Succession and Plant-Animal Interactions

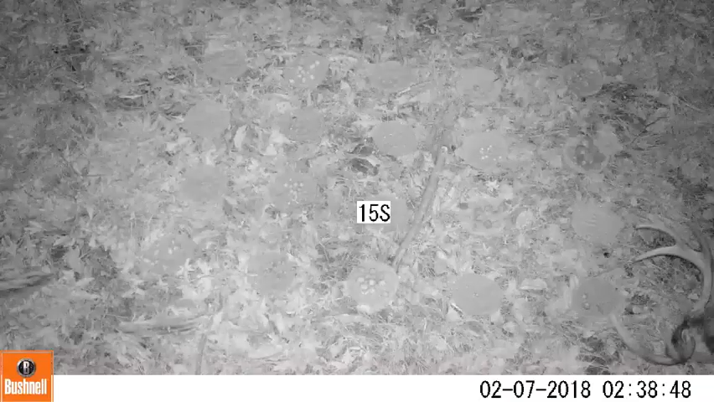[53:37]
so we've done a bunch of wildlife preference studies and what you're looking at here is a deer choosing between i think there was a 10 species or or maybe even more in this study uh
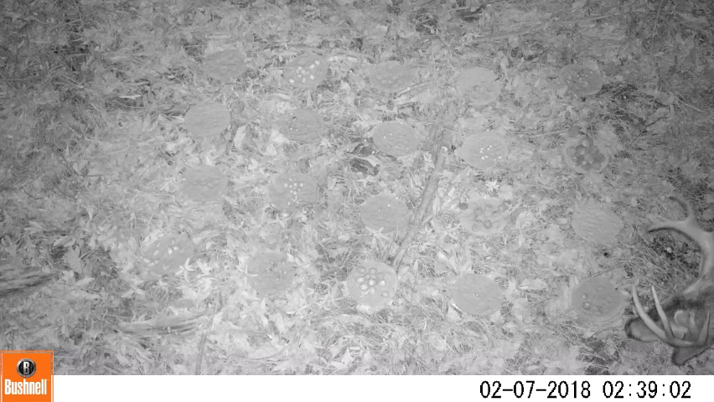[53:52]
but we had a whole bunch of oak species and animals letting them choose between it
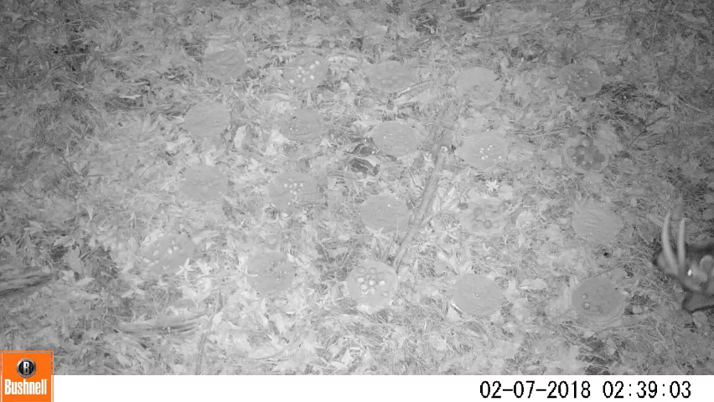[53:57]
so it's really cool footage as part of this this so when we look at the preference for species now
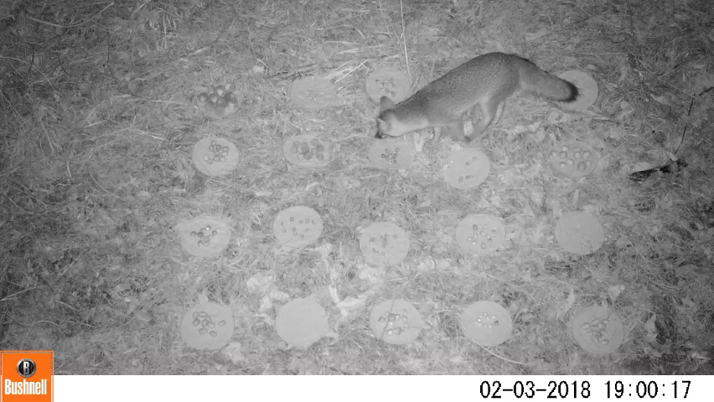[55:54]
thought that we would have foxes in there but they actually were one of the major consumers of acorns wouldn't have thought that this one's really funny if you notice right there sort of in the bottom